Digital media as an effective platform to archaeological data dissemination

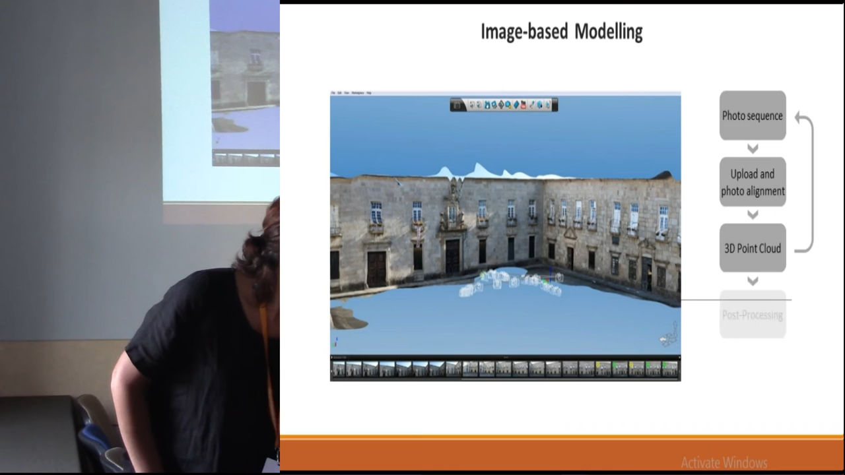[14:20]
The final point cloud is processed to create a textured 3D surface, as you can see on the image. This is the pipeline of the sequence, but
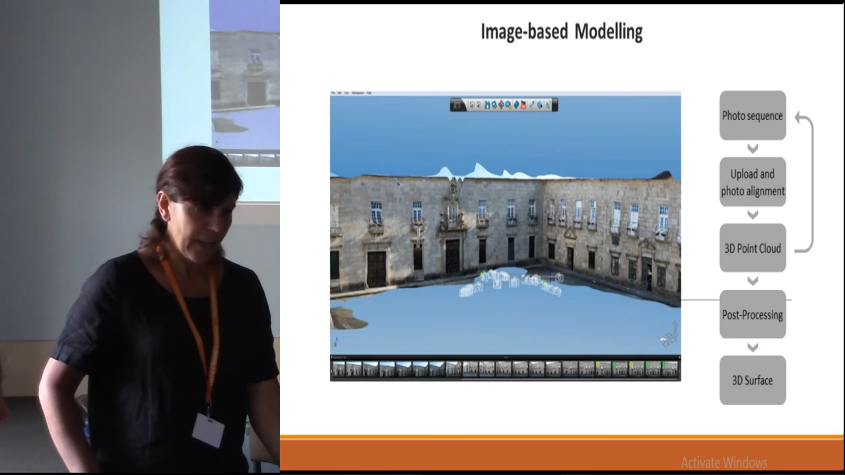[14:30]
it's a easy process of obtaining a 3D model based on images.
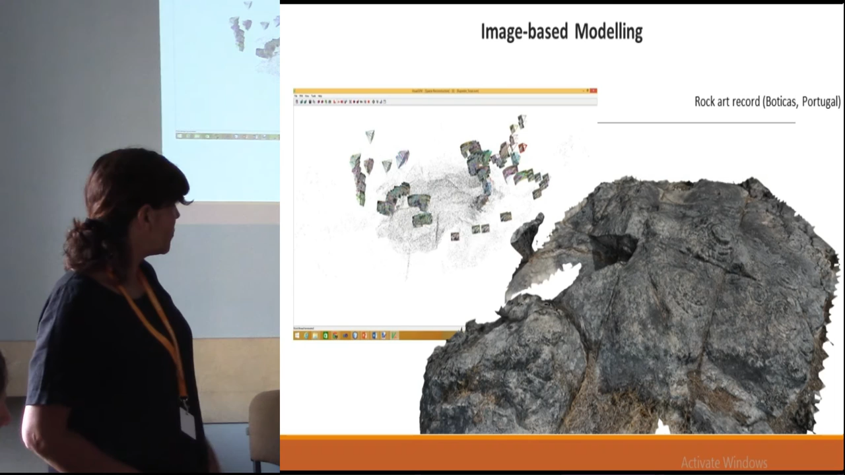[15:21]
and you can manipulate the 3D model and see the design on the rock.